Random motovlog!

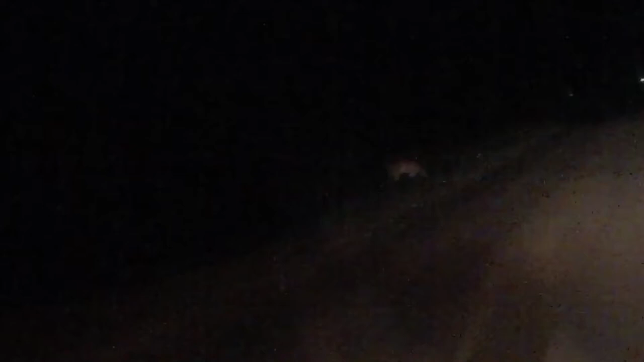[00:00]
Look at this this is what I have to deal with in my neighborhood. This is why you don't speed you see these deer There's one there And there's one there Hey, little mr.